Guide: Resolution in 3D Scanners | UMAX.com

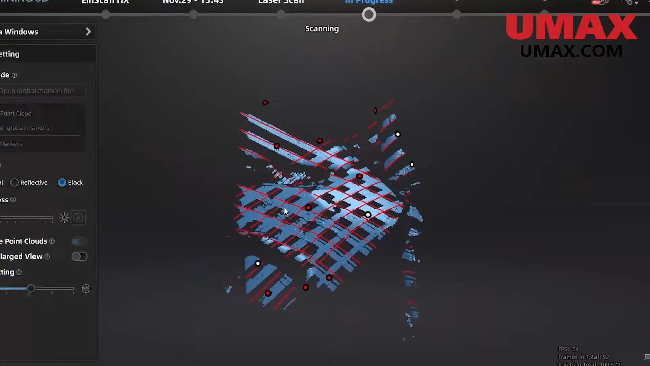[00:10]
Typically when people think of resolution they think of a length and width measurement of pixels,
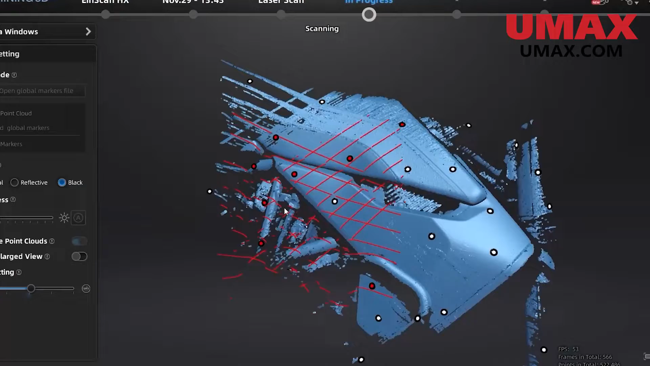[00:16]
but in 3d scanning we're dealing with three dimensions of resolution, not to mention that we're also scanning a variety of different object sizes.
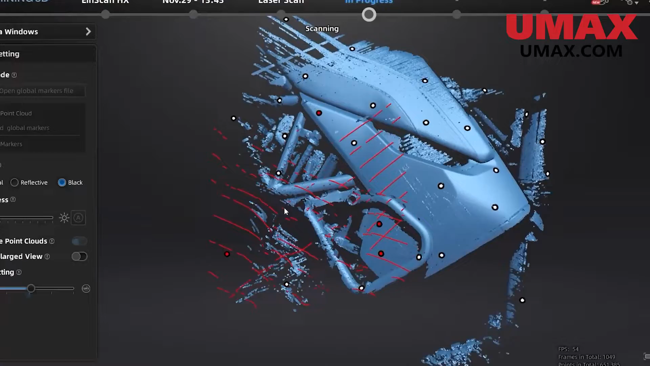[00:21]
Let's take a look at some of the different terms used to describe resolution in the world of 3d scanners.
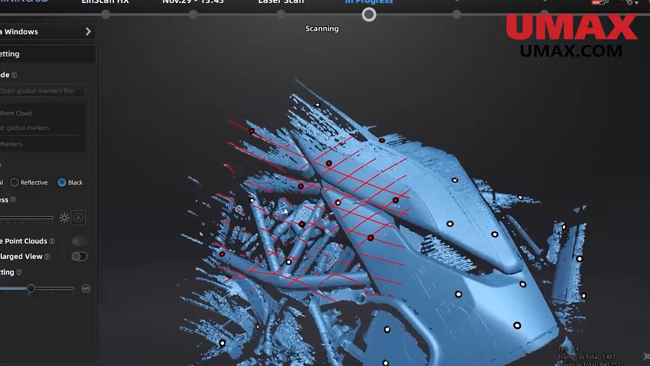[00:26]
First let's look at a very common one.
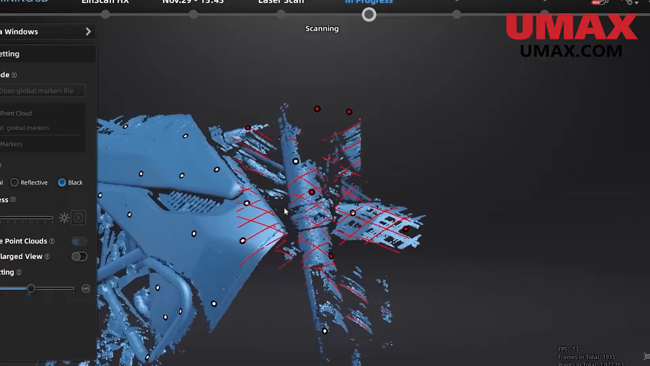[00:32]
Point distance or minimum point distance is the closest that two data points can get to each other. If you don't know, 3d objects made through 3d scanning are typically made by capturing
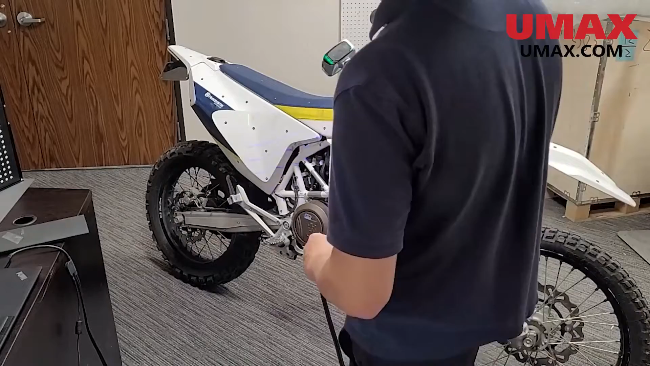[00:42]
hundreds of thousands or even millions of points and placing them in a virtual 3d space.
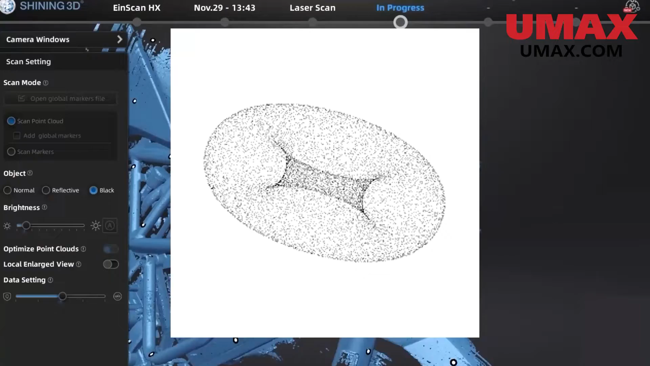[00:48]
This collection of data points floating in 3d space is called a point cloud.
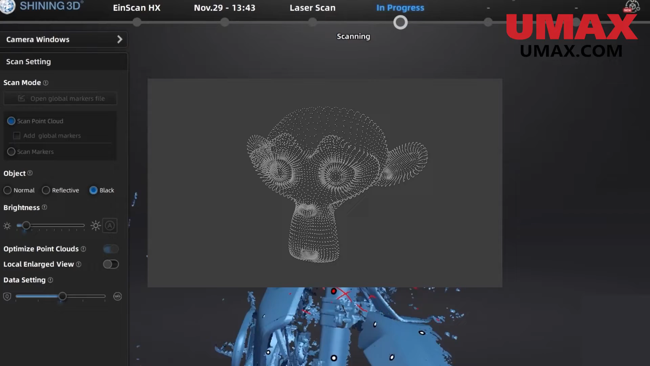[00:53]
Then this point cloud is used to construct a mesh through various means of interpolation.
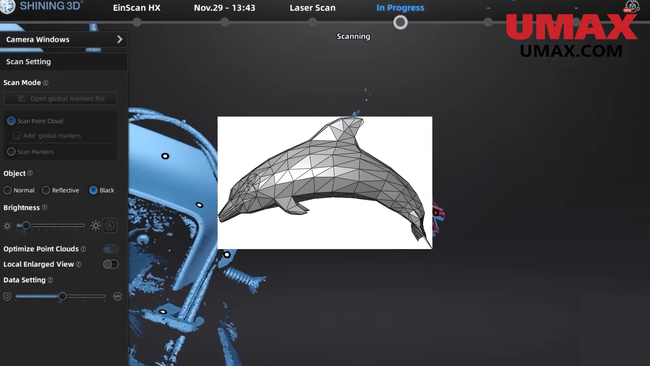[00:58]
A mesh is essentially just a solid 3d object. But if you're watching this, you probably already know that.
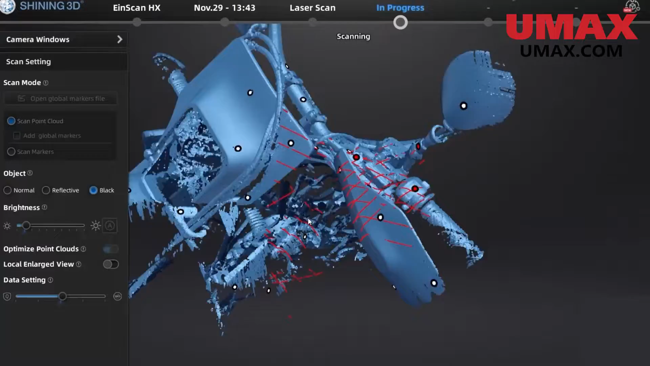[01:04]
So just know that if you can get points closer together, that means you have the potential to capture smaller details.
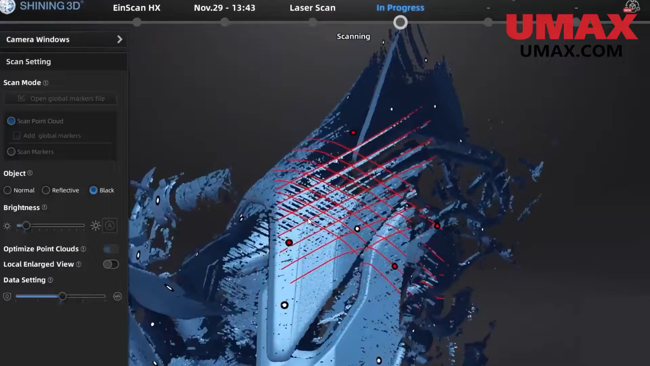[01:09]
While point distance is a very common way to measure resolution in the 3d scanner space, it's far from the end all be all.
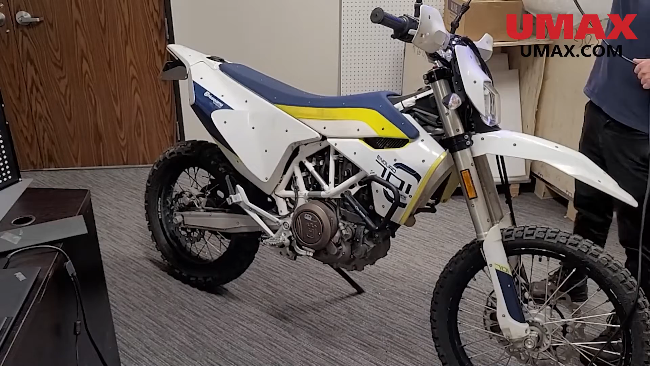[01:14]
This is because point distance doesn't actually measure the density or amount of points,
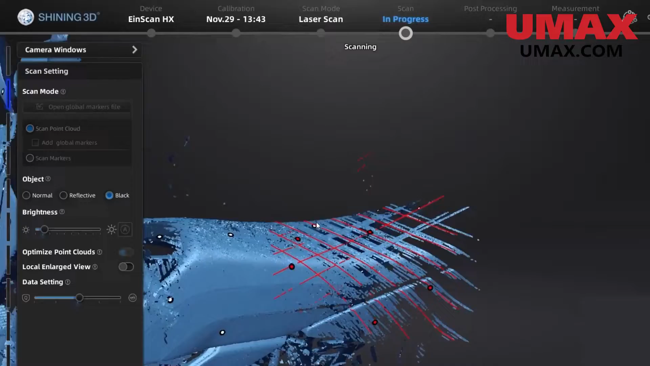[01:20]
which is very important for the point distance to actually matter.
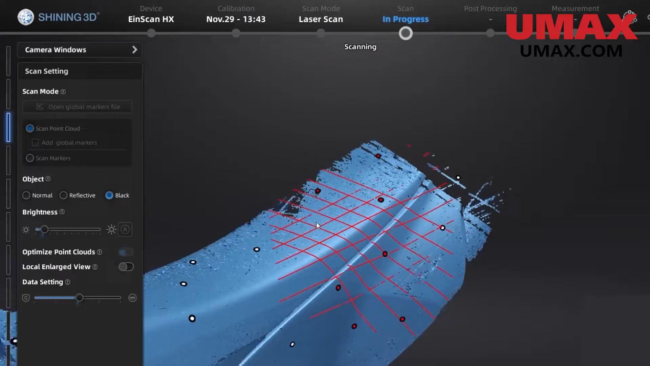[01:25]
But fear not, most of the time it's a pretty good indicator. Spatial resolution is another spec you might see.
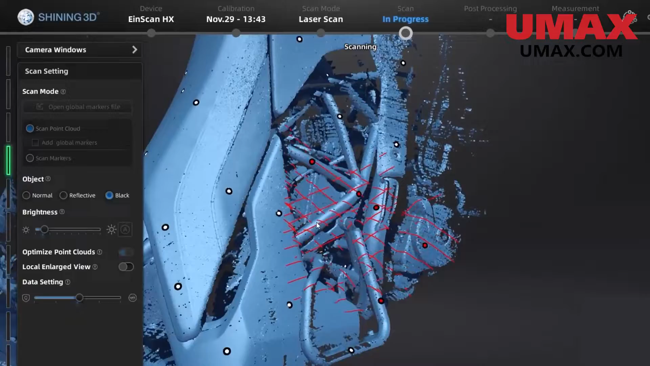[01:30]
It's closer to what you might expect from the word resolution. It's typically measured in data points per centimeter or millimeter.
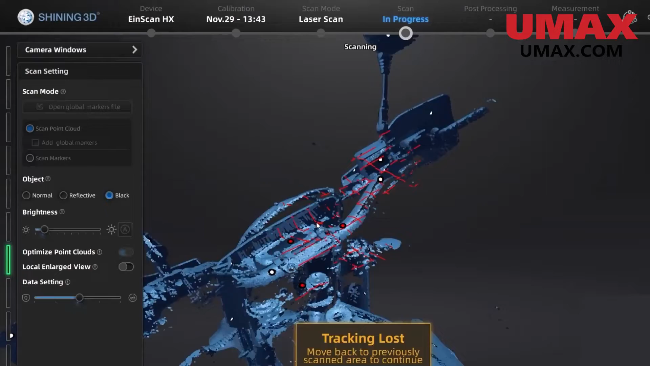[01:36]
It's not to be confused with how say a TV measures resolution,
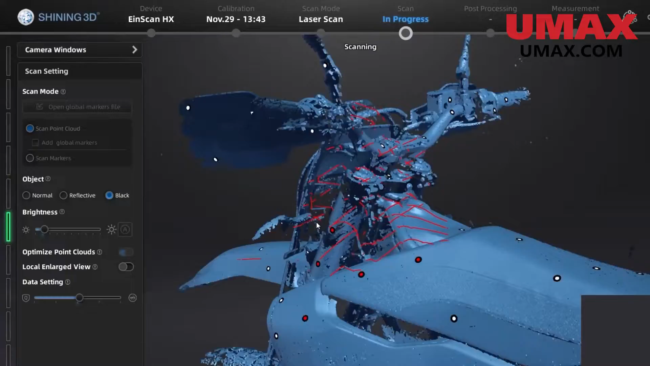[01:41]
which is a static measurement of pixels.
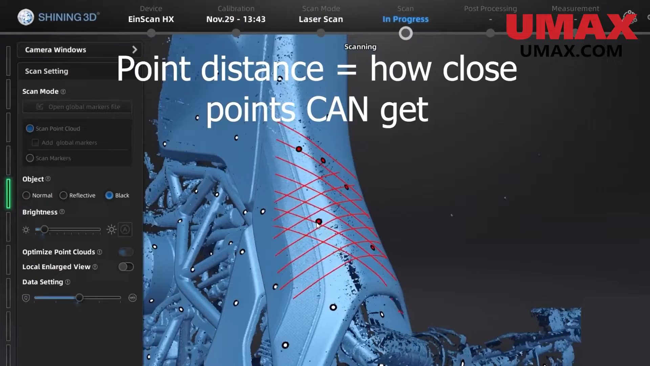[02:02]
spatial resolution gives you an idea of the density of points within a given distance.
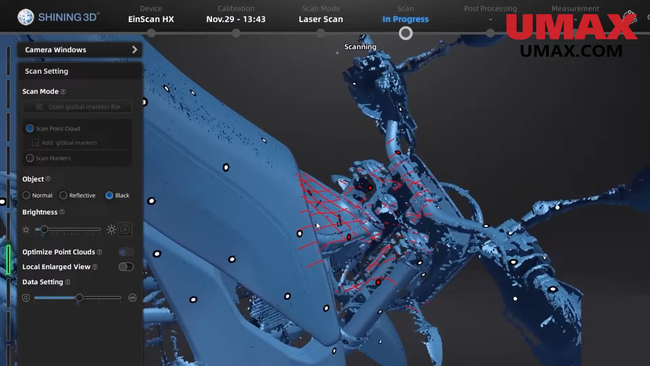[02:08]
However, technically both still do the same thing in terms of measuring distance between data points. So there's that. So which one's better?
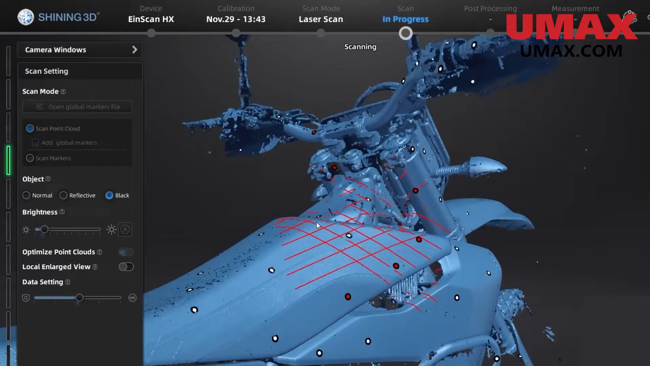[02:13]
Well, in my opinion, both are fine. There's actually little difference between them.
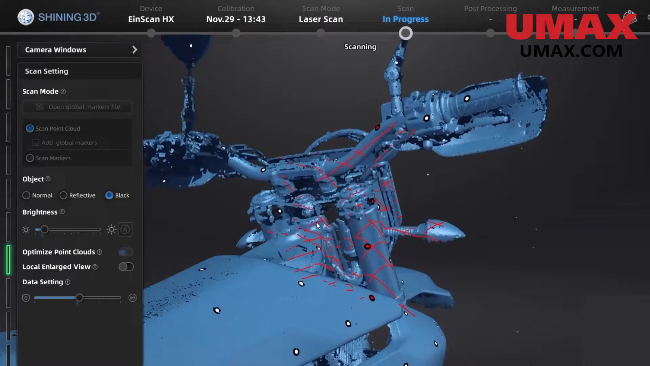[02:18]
But spatial resolution technically does give a better indicator of quality.
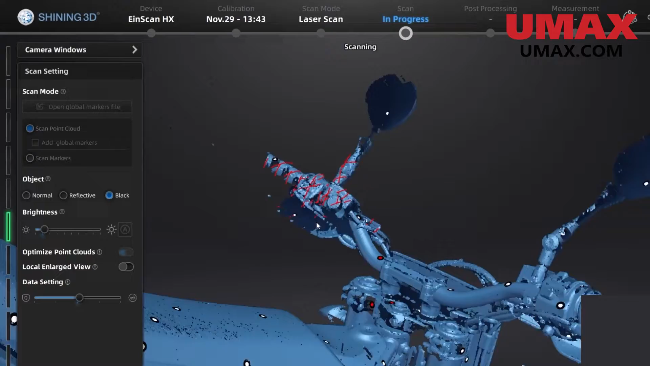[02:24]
But point distance generally gets the job done too. There are very few scanners where the expectation I got from the point distance didn't really meet reality.
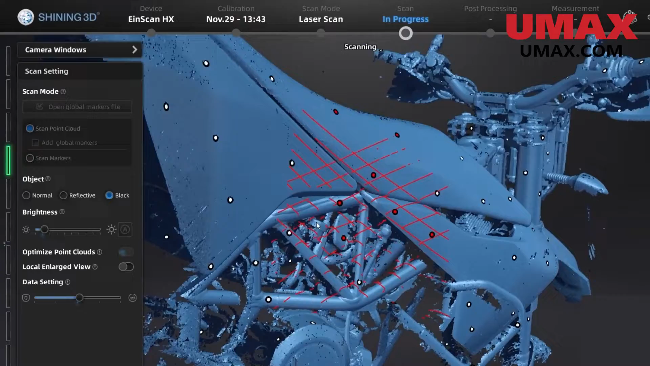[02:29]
To get the best idea of a scanner's quality,
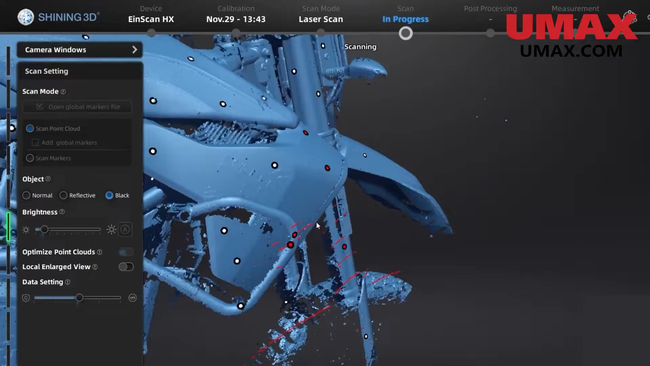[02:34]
you should seek out examples, demos, and first-hand experience.
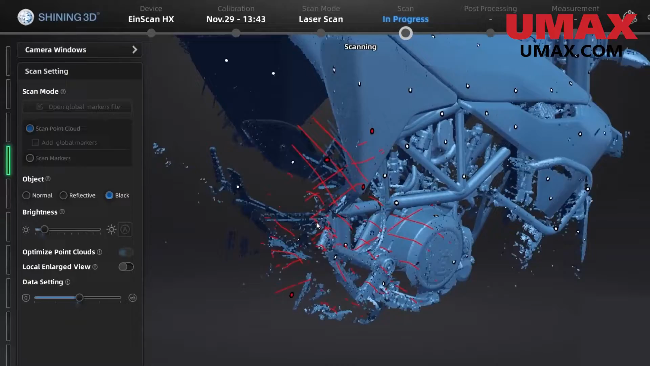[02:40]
Because a lot of the time, stat sheets can give you the wrong idea or maybe the figures are just a little optimistic.